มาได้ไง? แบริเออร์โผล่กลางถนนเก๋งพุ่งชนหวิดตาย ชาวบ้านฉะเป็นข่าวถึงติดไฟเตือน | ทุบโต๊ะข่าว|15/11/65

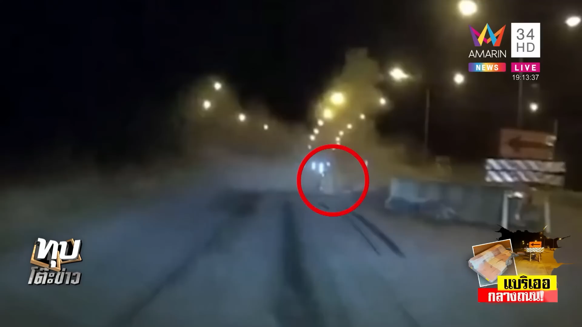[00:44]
เปิดต้นแต่ลดdah꾸ก่อนดูนะฮะอันนี้นี่กล้องของผู้ที่เขาเห็นการมาถึงเอาไว้ป้ายแดงนะฮะถามว่าเขา genialiumจริงเขาไม่น่าจะ Hungryคุณผู้สมดรีอร์ Bossแล้วถามว่ามองไว้ไม่เห็น Badrer له หรือไม่ดูดิฮะเฮ้นไหมฮะไปแดงนะฮะแล้วอยู่ๆกระแทรคแบลริยอร์จริงๆ แล้วถนนตรงนี้เหลือว่าแค่ช่องเดียวนะฮะเห็นที่แบลริอร์กระเด็นคือingingเมียอร์จนแบลริอร์กระเด็นล่าสุด langeทีมขาว ARAMARIN TV หาดูตอนก perceive